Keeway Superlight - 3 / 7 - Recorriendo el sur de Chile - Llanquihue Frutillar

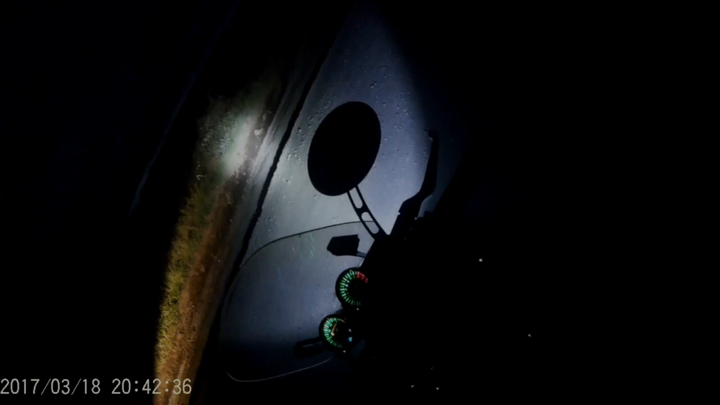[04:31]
Finalmente cayó la noche y después de unas cuantas puteadas nos decidimos a continuar buscando campings.
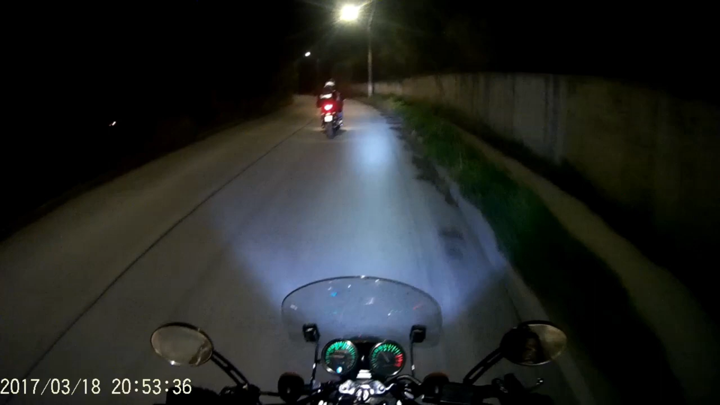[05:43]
ya casi sin esperanza y con muy poca visión, logramos llegar a un camping que estaba abierto en Frutillar gracias a un dato de un lugareño.